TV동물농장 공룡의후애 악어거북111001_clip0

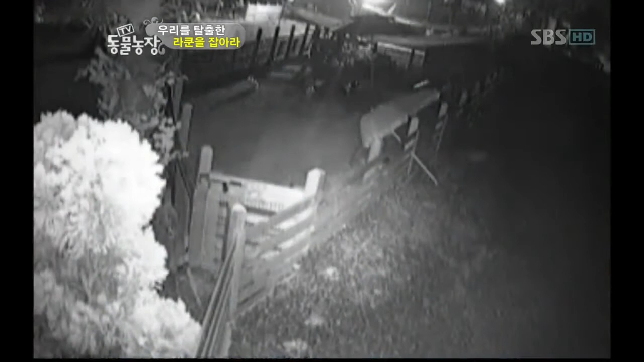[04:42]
모두가 잠든 깊은 밤. 아무런 움직임도 포착되지 않고 정망만이 흐르고 있던 바로 그때. 한쪽에서 모습을 보인 건 탈출한 아이비노라쿤 미키였다.